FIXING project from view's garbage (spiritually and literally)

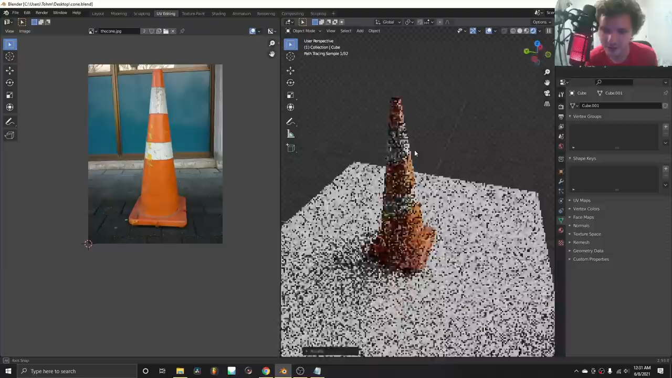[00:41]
Minus the distortion, like the stripes go downwards and we didn't really have control over that because, you know, we kind of get what we get.